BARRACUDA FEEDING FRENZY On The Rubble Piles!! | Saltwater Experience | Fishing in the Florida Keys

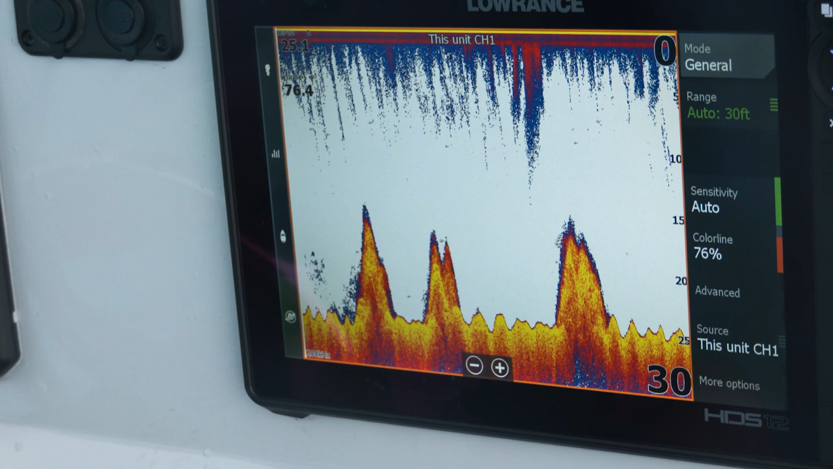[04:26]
You know, you're watching that machine, and it's 25 feet, and all of a sudden, boom, it comes right up to 15. And so these are, you know, 10-foot high piles of rocks. And you can see the fish just on the machine all marked in there.
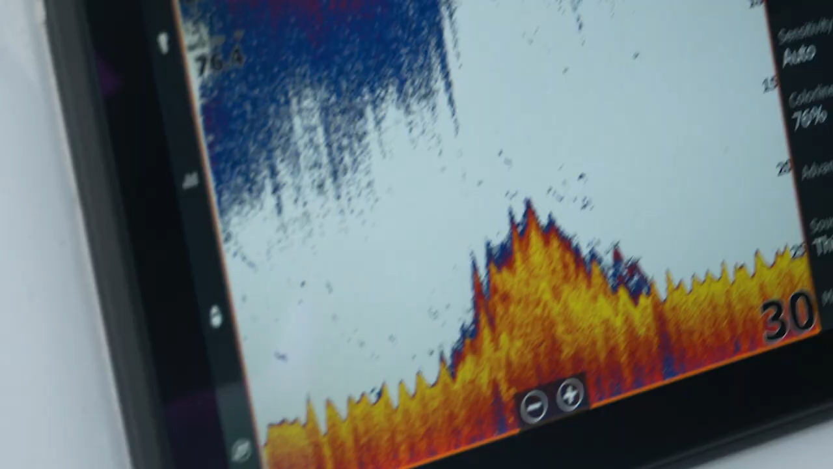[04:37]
I think some of the snappers and groupers are down at the bottom. And then you're seeing the kudas marking them up near the surface suspended.
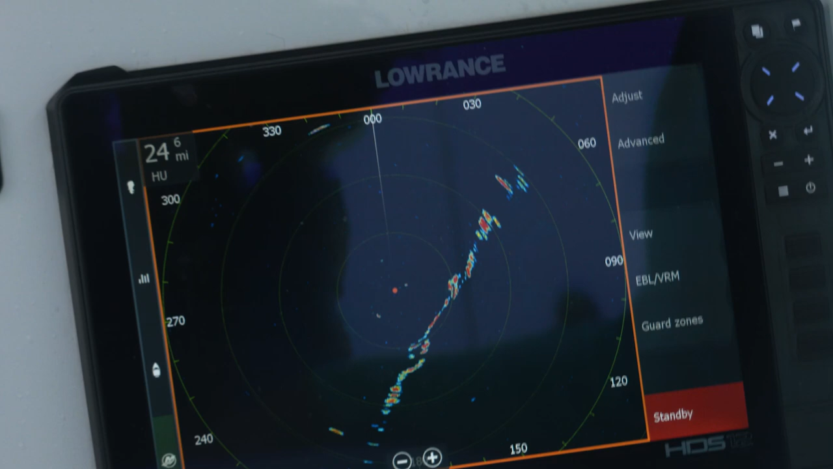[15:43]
In the Florida Keys here in the wintertime, this happens quite regularly with cold fronts moving from the north to the south and pushing right through the Florida Keys. So we can see this and forecast about what time it's going to come through.